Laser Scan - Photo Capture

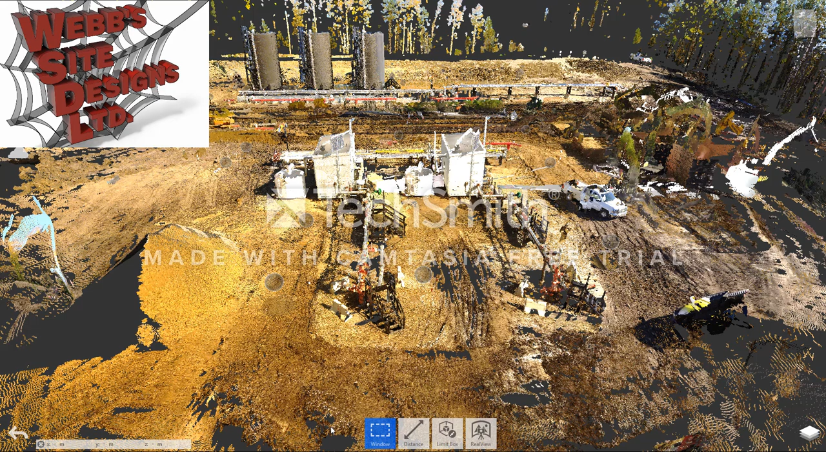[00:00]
Today we're going to talk about website design's laser scanning capabilities and some of the benefits, specifically the photographic abilities.
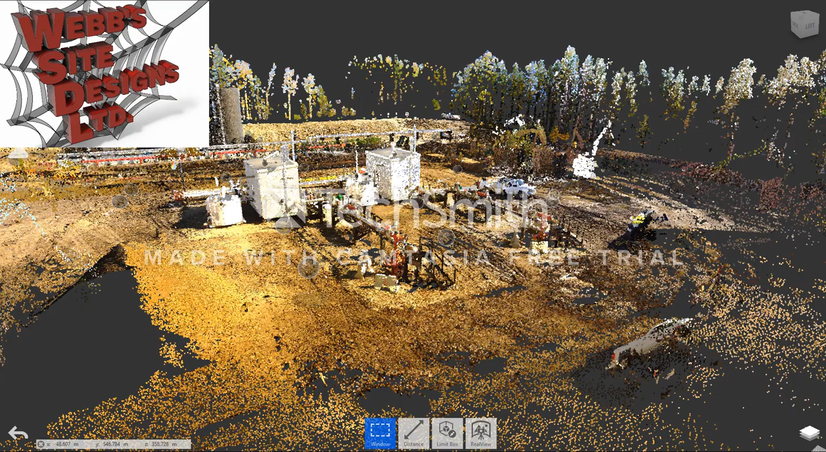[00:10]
I've often said even if you don't use it for the dimensional data,
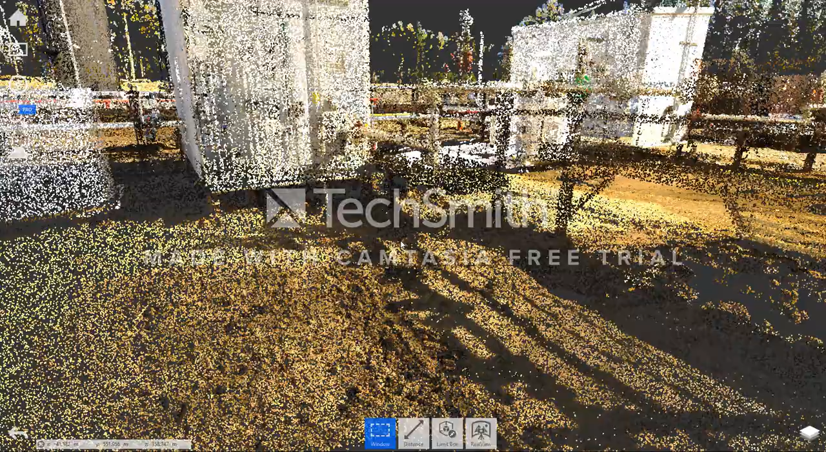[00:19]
benefit from the photographic stitching that happens with the software and the laser scan.